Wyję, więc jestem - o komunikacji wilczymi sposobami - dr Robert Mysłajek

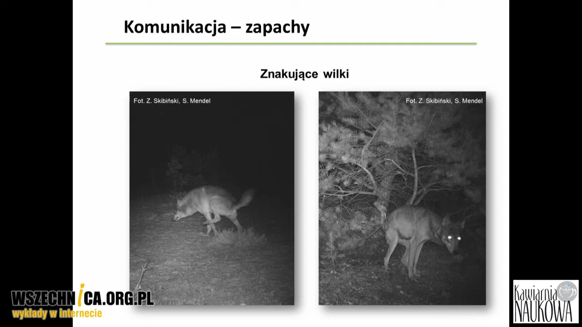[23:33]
w takich, gdzie jest największe prawdopodobieństwo, że jeżeli jakiś inny wilk przyjdzie, to tamtędy się będzie przemieszczał. Czyli bardzo często na drogach leśnych, na wkrzyżowaniach leśnych, tam będziemy te znakowania widzieć. Te znakowania są bardzo różne i czasami one mają także dodatkowe przesłanie.
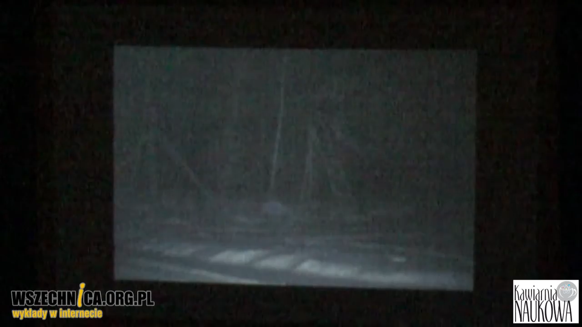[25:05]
To jest gest może dla, jakby czytelny dla osobnika, który jest przy tym wilku. Natomiast ten ślad zapachowy, który jest zostawiony, jest czytelny dla następnego osobnika.
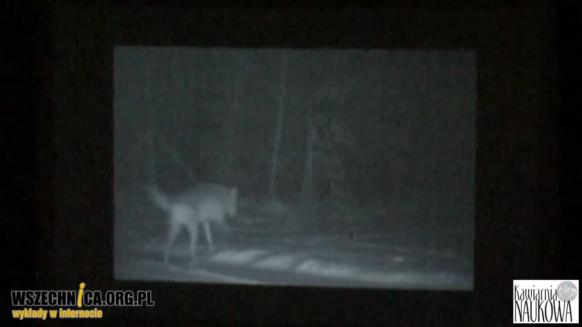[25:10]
Te ślady zapachowe są pozostawiane w bardzo dziwnych miejscach.